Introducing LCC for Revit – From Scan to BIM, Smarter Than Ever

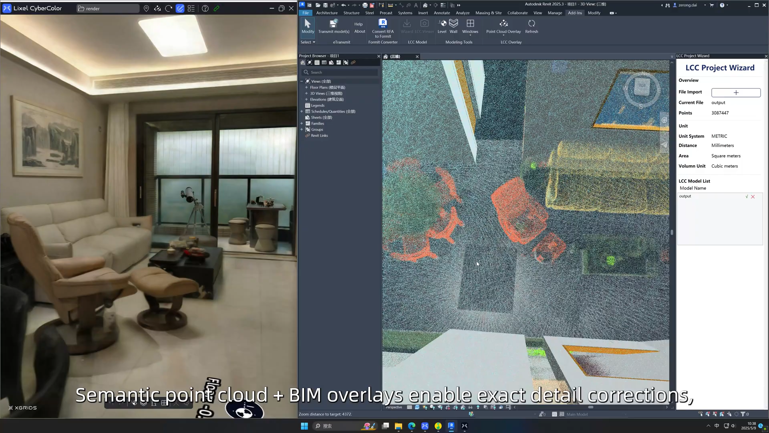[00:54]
Semantic point cloud and Beam overlays enable exact detail corrections, delivering centimeter-level accuracy models that meet high engineering standards.